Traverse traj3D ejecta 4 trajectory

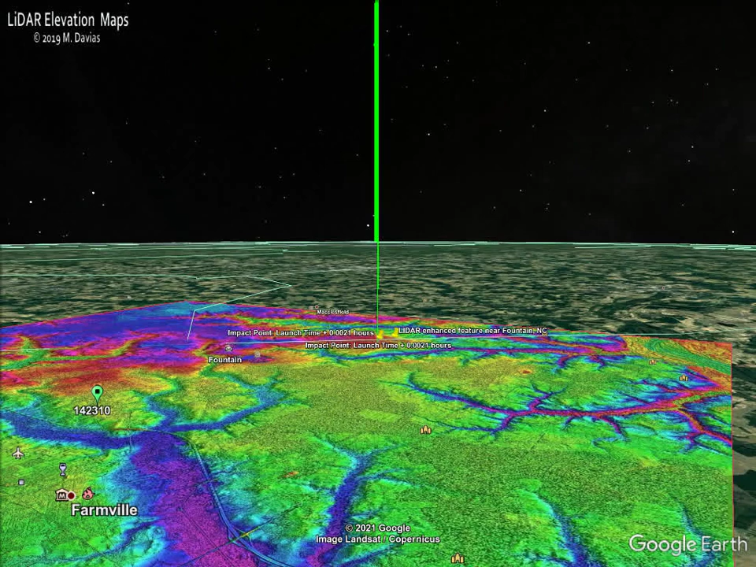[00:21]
The LiDAR image displays, by a pure happenstance,
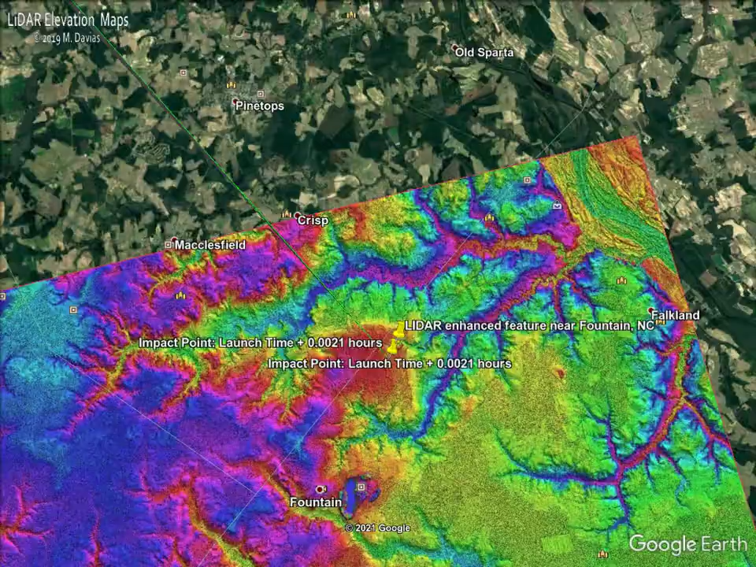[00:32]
a Carolina Bay right near the impact location. As you can see...